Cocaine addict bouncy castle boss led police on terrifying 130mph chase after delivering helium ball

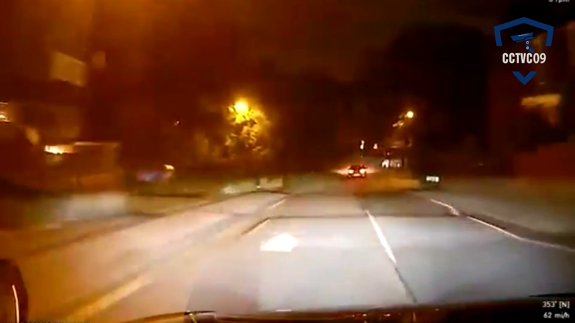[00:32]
Stone Street, we've got a vehicle making off. Charlie X-ray 09, X-ray 90 towards Chile, towards Chile. They're just on the left side, onto Edgley Road towards Chile. Roscoe's towards Roscoe's.
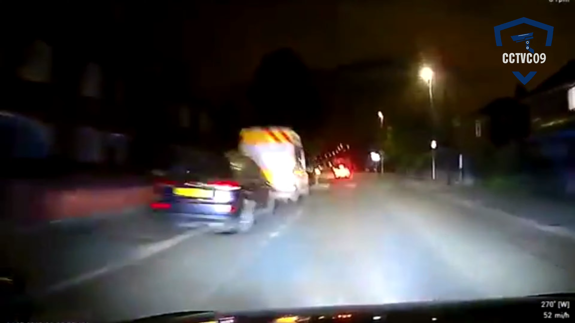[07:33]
Just done another right, Wimbley Road, and then left onto Dallas Road, right onto Churton Road. There are no pedestrians, no vehicles.